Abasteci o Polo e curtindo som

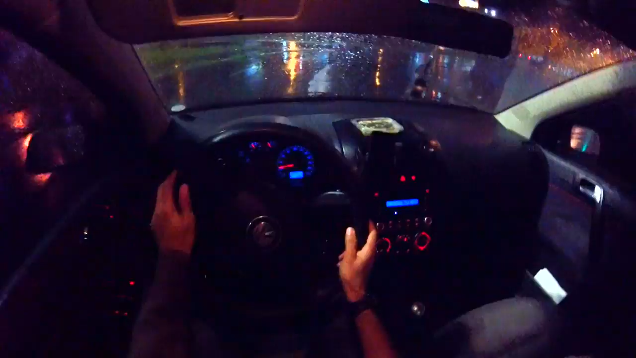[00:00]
Salve rapaziada, firmeza total, sejam todos bem-vindos a mais um vídeo Rapaziada, tamo começando o vídeo pesado E dessa vez aí tá chovendo pra caramba Vamos fechar aqui Acabamos de sair do trampo rapaziada Eu não sei aí como vai tá ficando a posição da câmera Espero que fique bom
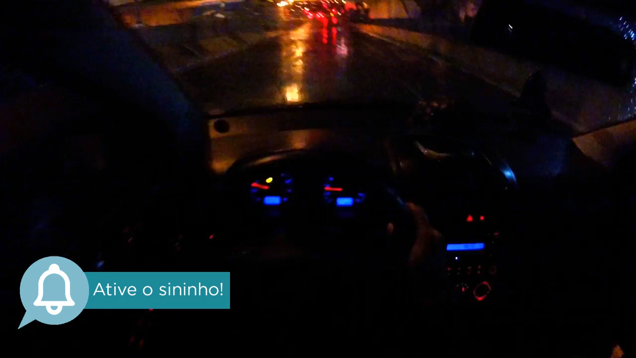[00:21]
E rapaziada, tamo naquele rolezão noturno, acabei de sair do trampo Tô com o parceiro aqui, Igão
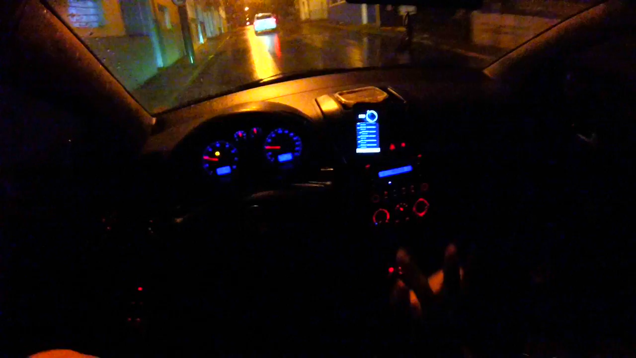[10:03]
Berrando Esse é um carro top, cara E, rapaziada Também ele tem aqui Um acesso aqui Já que tá de noite Dá pra mostrar pra vocês A parte da iluminação, cara A iluminação dele Eu consigo controlar Tem um botão aqui Que eu consigo controlar A claridade, ó Diminuir tudo A claridade do carro Cês podem ver Tudo diminuído Eu consigo aumentar, ó Padronizei Olha lá, alto Gosto de deixar ele no alto No último E é da hora, rapaziada Essa função Curto pra caramba
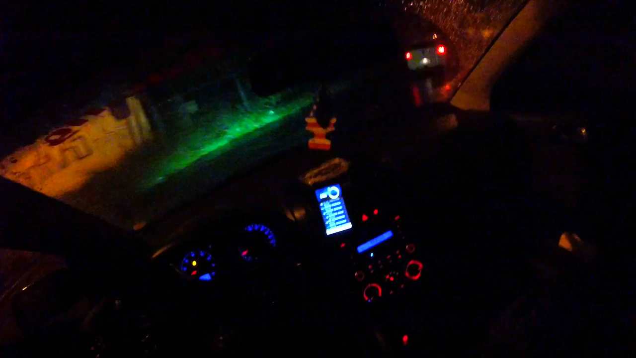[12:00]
cara Você pisa Aí começa os pipocos A hora Olha debaixo do viaduto, ó Apagar os milha Deixar acesa só De cima mesmo, ó Aqui Eu lembro que da outra vez Que deu uma chuva Que parou de pegar meus milha Deixa eu ver se parou Não, tá Funcionando normal